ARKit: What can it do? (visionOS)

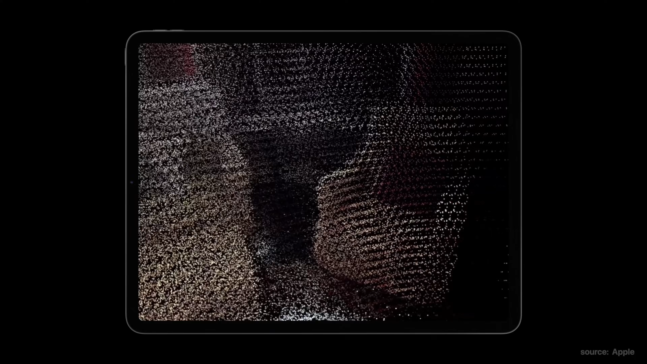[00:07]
things like using LiDAR to understand the environment around you,
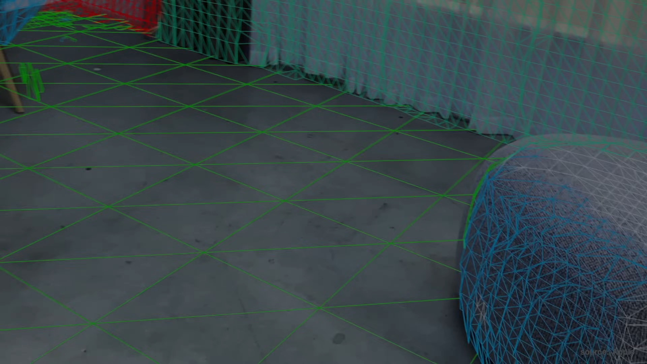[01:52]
On Apple devices with LiDAR, you can scan your environment and it'll detect things around you.
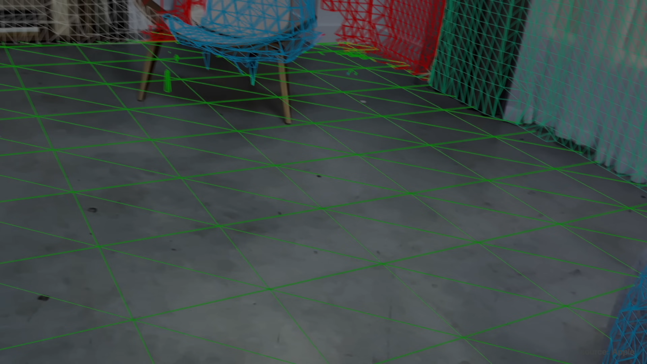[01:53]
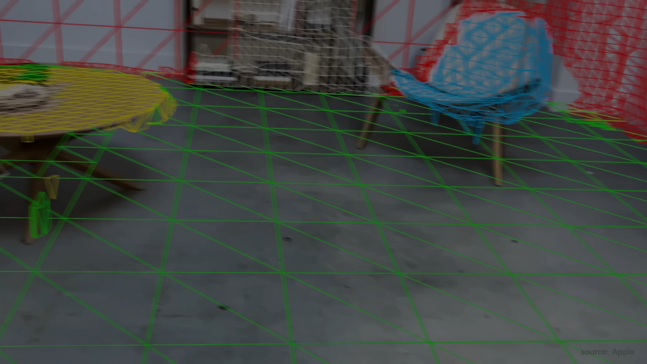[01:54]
And it's able to classify planes such as a floor, a wall, a ceiling.